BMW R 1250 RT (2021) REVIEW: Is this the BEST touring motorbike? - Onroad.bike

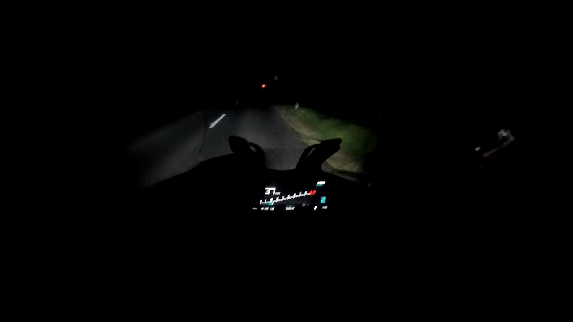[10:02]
So let's see the lighting system, the whole LED lighting system. The lighted area in front of the bike is very, very sharp, but it's very short. Only if I use the high beam, I can see that whoops, here is a roundabout arriving, but when I arrive to the roundabout, you see it's still very,
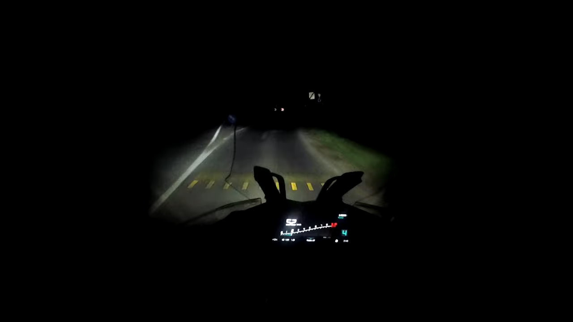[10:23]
very dark, only like this, I can see it, but when I arrive to the roundabout, then the cornering light makes the inner area of the corner,